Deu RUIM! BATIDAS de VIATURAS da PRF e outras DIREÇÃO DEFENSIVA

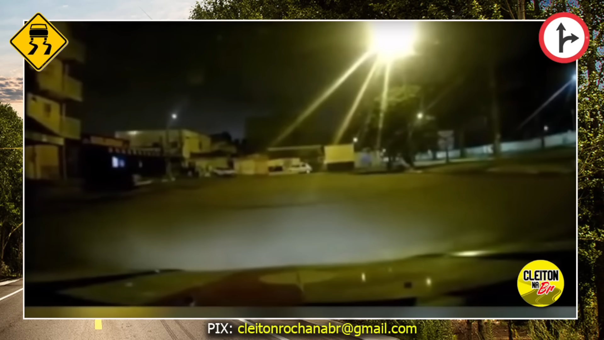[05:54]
Aparecendo na Ceilândia ali Parece o muro do abadião ali do estádio Quando ele tava chegando aqui no final do quadradão Olha o que aconteceu Eita, meu Deus do céu